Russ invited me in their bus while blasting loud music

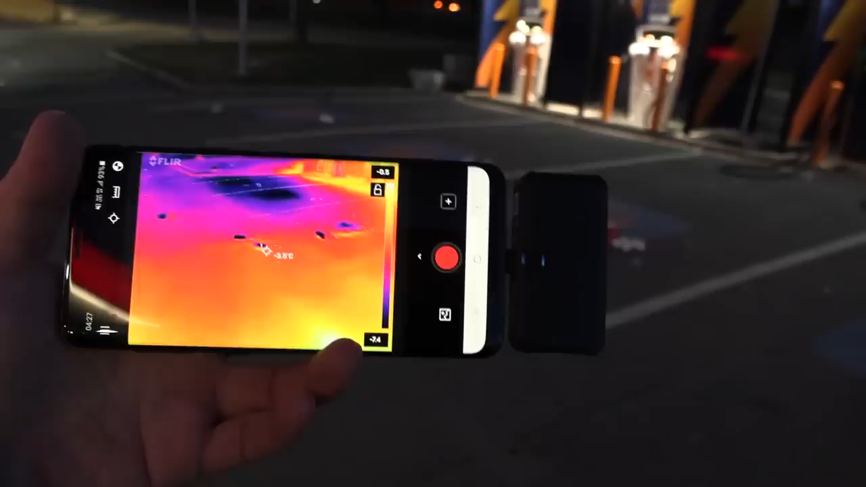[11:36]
Okay. Let's see. Um, normally if, okay. You can see that something is colder.
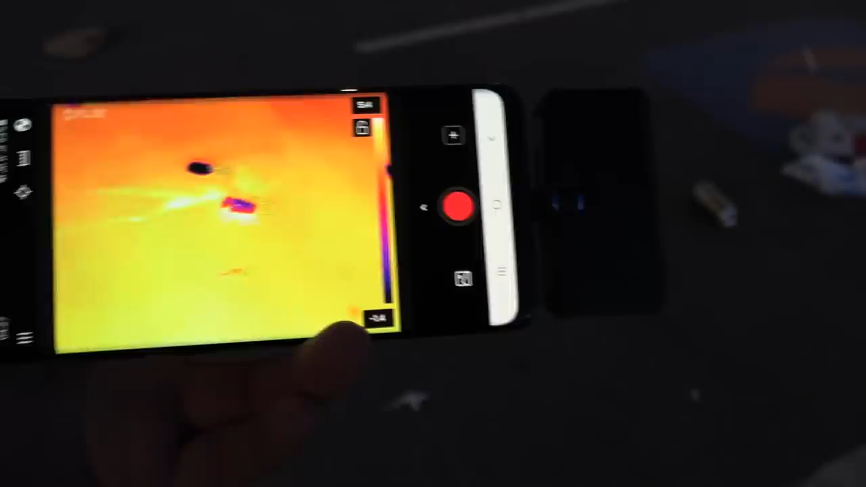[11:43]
Uh, this could indicate that this is,
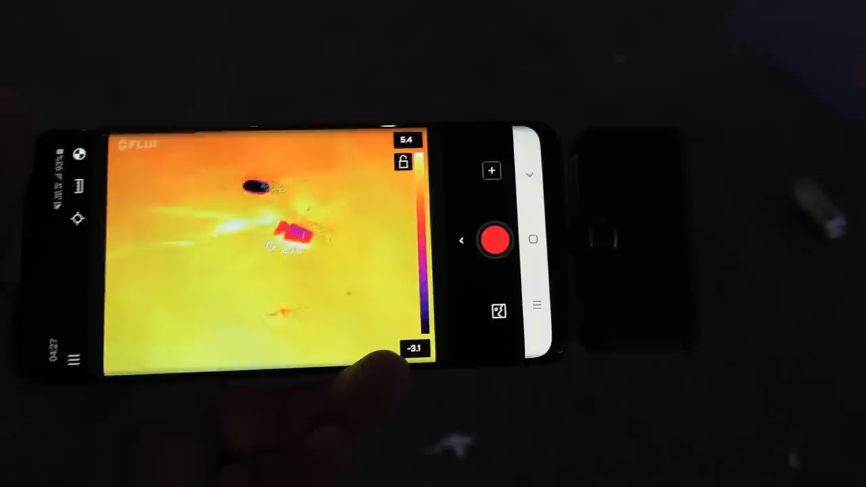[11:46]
wait, yeah, this one,
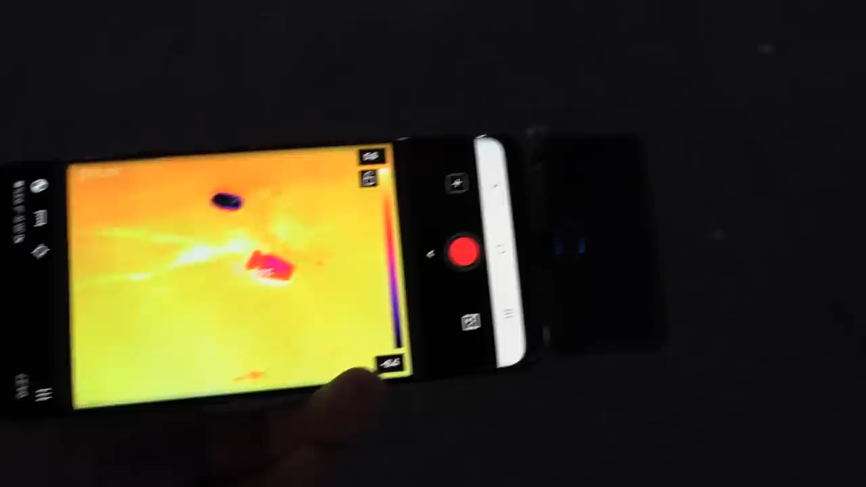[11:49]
it seems to be warmer than ambient, right?
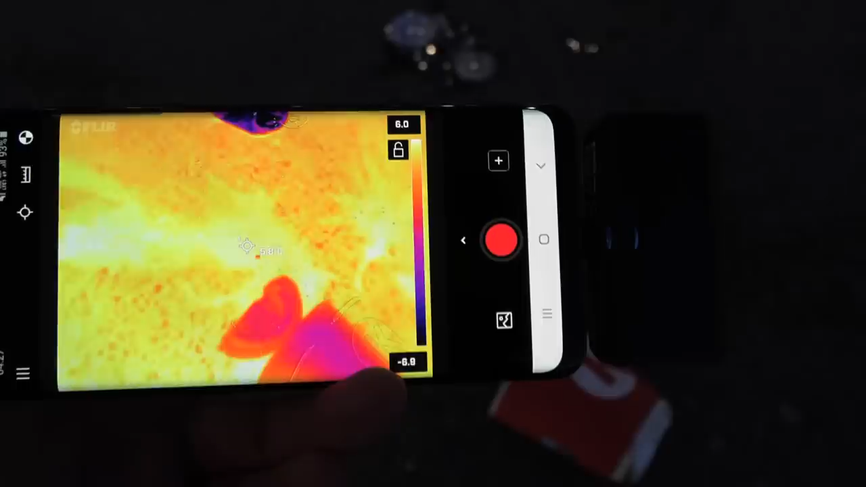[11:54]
I see five degrees Celsius, six degrees Celsius and the,
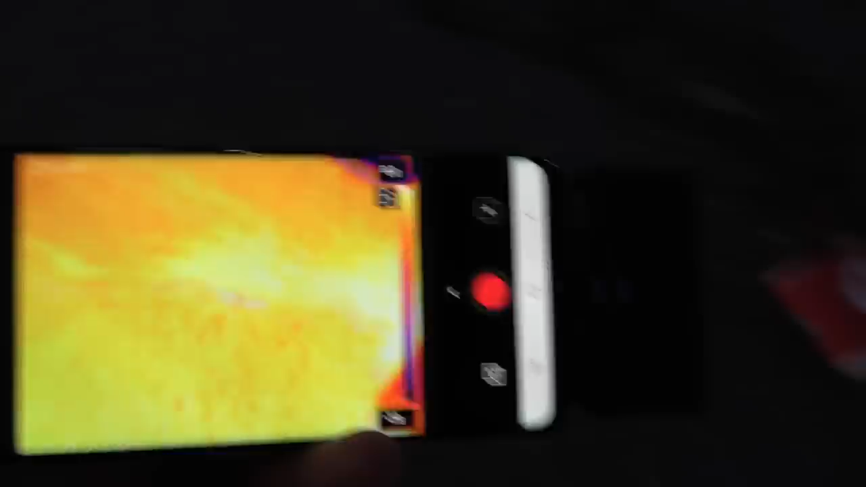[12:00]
and the tarmac here is, yeah, there seems to be, okay.
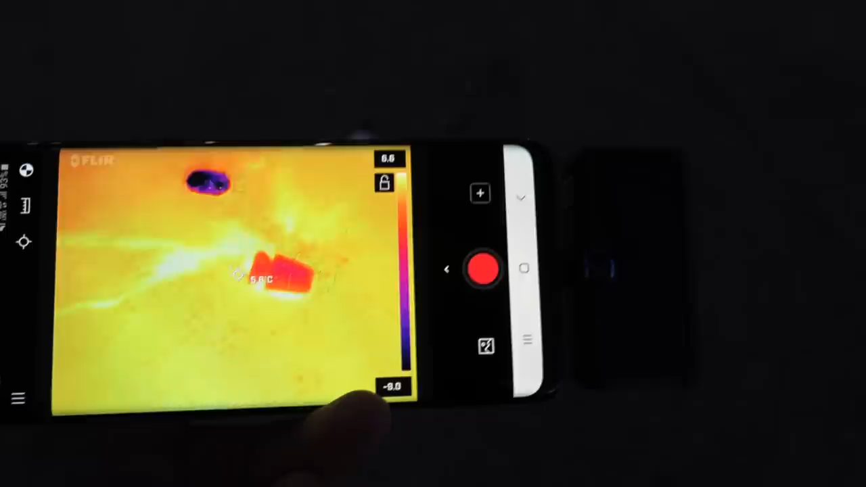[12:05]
It's been here a little bit, so, but you can see that there's a temp difference.
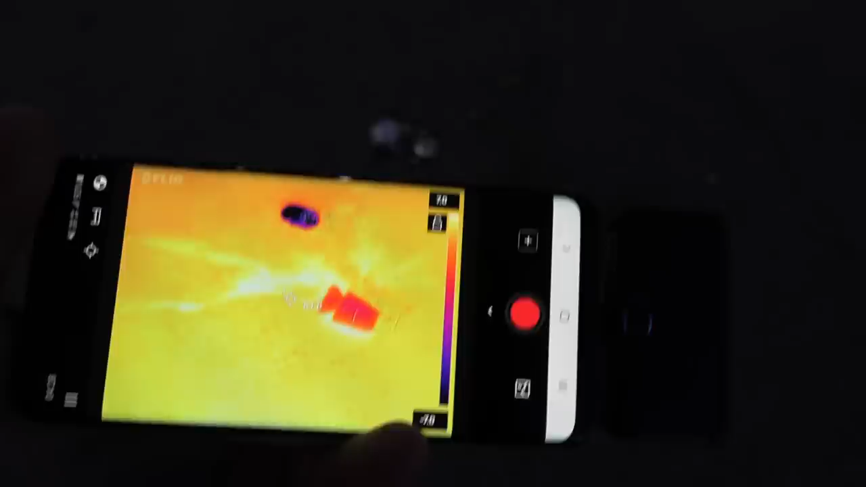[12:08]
So this one was spilled most likely recently, otherwise there won't be any difference there in temperature.
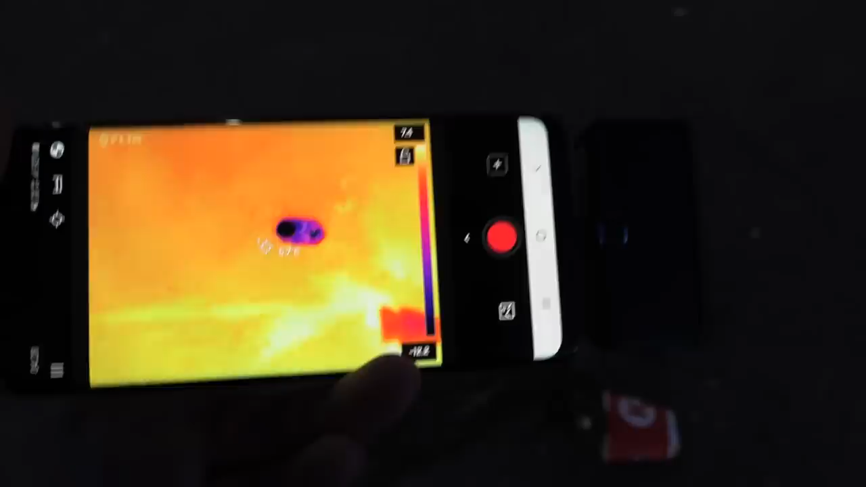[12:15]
Okay. The metal, uh, reflects, uh, the camera, it messes up with the camera.
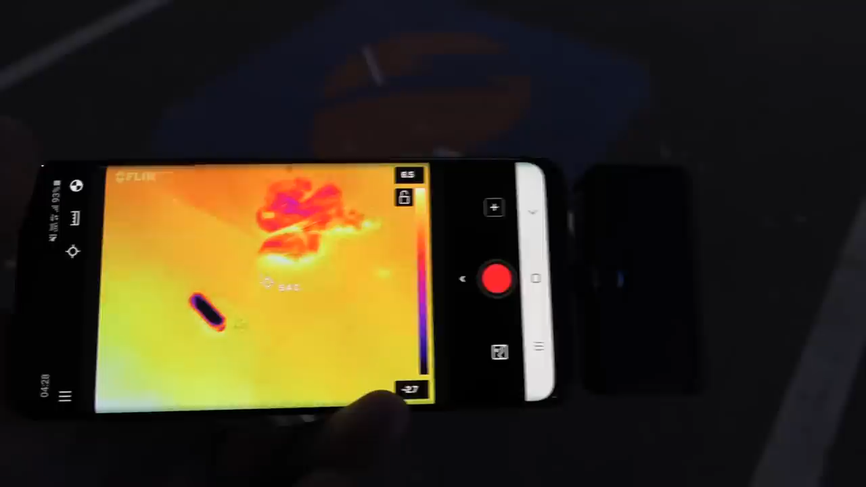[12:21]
But this beer seems cold, colder than, nah, I'm not sure.
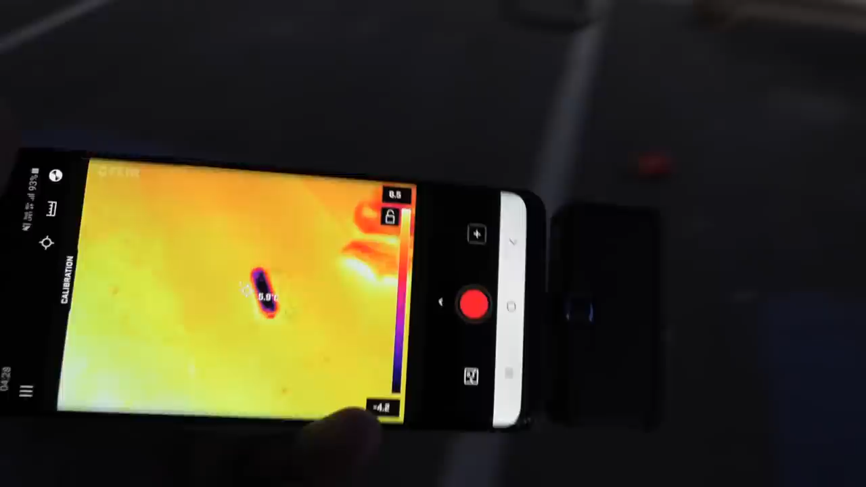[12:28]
I was trying to see if I can find anything interesting by looking at the thermal camera.
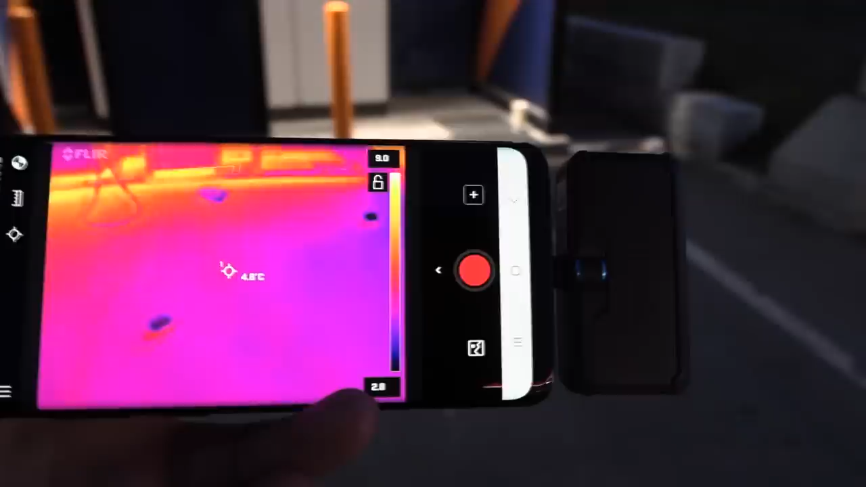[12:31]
Uh, we have, uh, yeah, I want to check something here, the temperature on the milkshake.
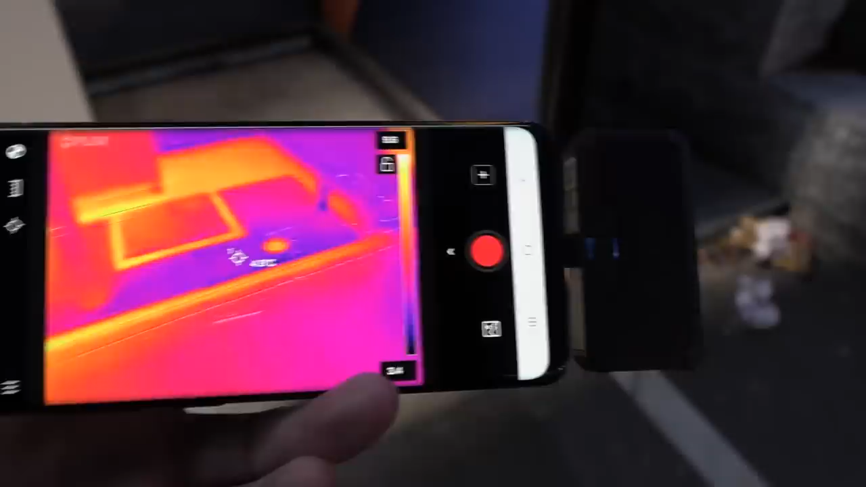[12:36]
Can we see any temperature readings there?
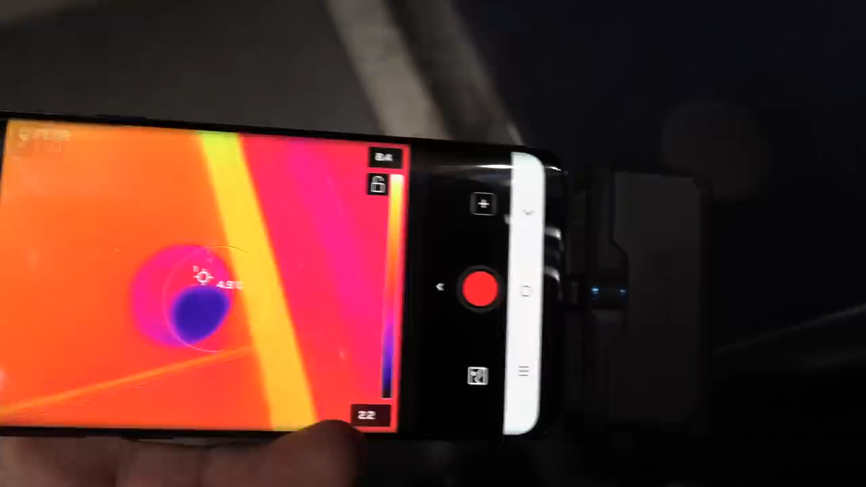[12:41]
Three degrees Celsius.
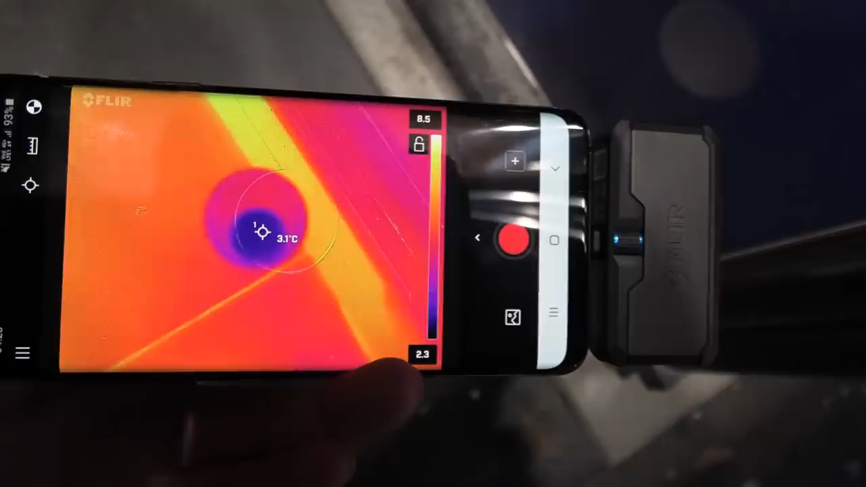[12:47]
On screen: spot 3.1°C
Um, what about ambient temperature here? Five degrees. It could be that that milkshake is fairly fresh.
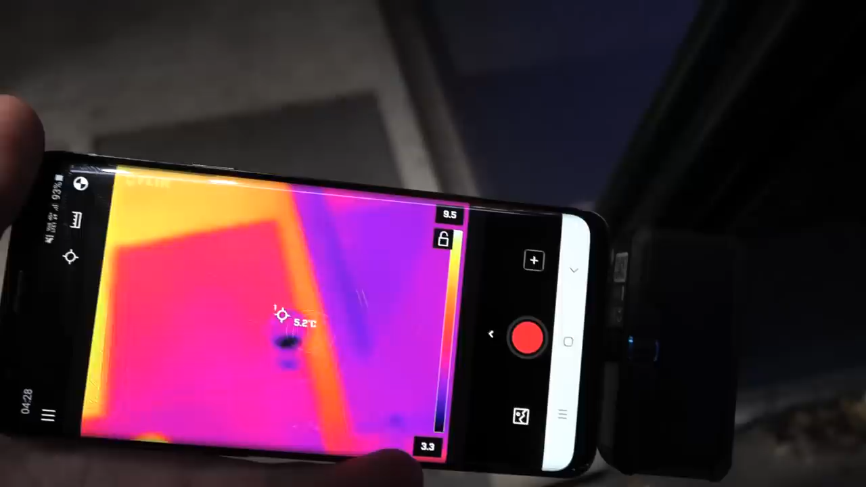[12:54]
On screen: spot 5.2°C
Yeah. What else? Uh, did that one pee behind here?
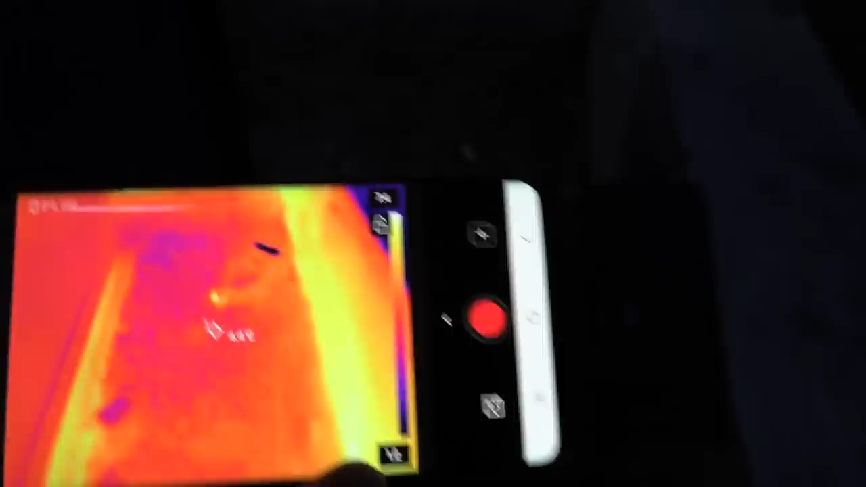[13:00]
Not that that matters though. Well, I, maybe it won't, it won't leave a signature. Oh, what the heck?